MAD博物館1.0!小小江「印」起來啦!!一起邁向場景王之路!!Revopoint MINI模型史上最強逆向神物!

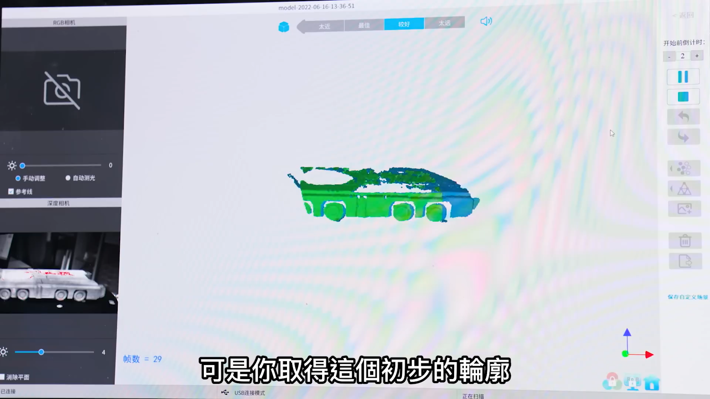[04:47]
得這個初步的輪廓你只要在軟體裡面把輪廓修直拉正你馬上就可以得到這個整個板車
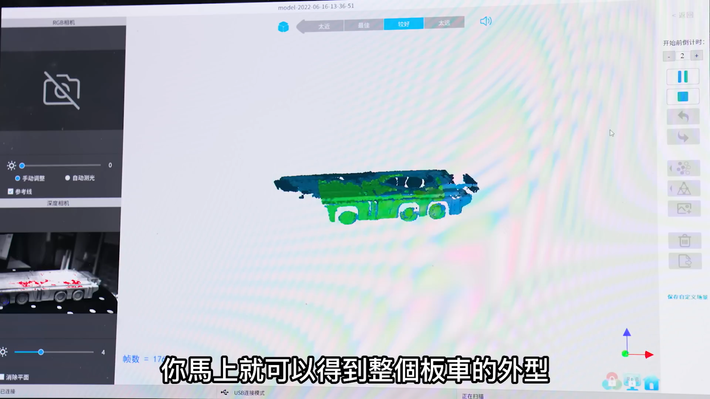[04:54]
的外型就是相當的便利非常的迅速那畢竟這個東西呢是for 1比144的你看啊這躺上去是很帥的
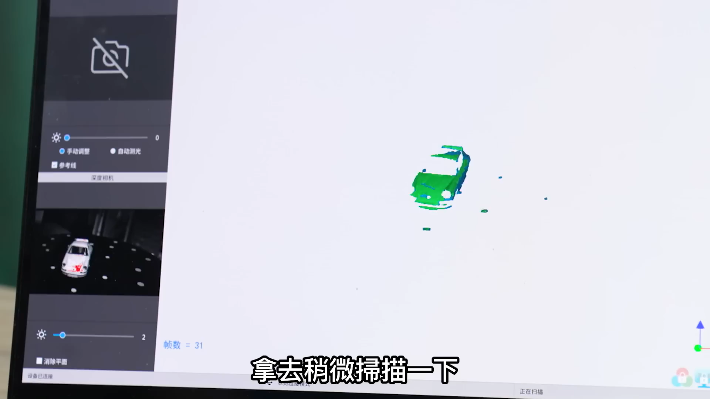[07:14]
去稍微掃描了一下欸這個時候你在軟體裡面你又得到了這個它的外殼無論你要在裡面做什麼修改我們手作作不易人家我們是電繪容型的吧